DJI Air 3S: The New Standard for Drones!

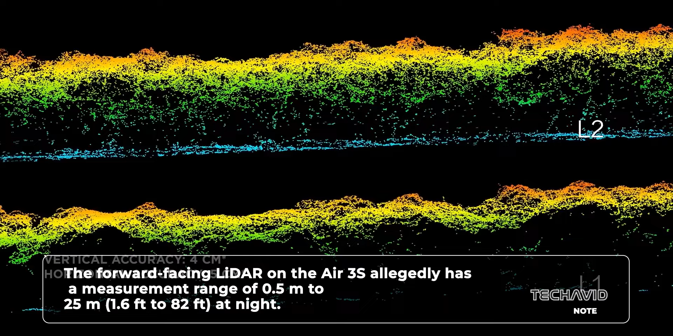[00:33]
It's got 360-degree obstacle avoidance, powered by a bunch of fancy sensors.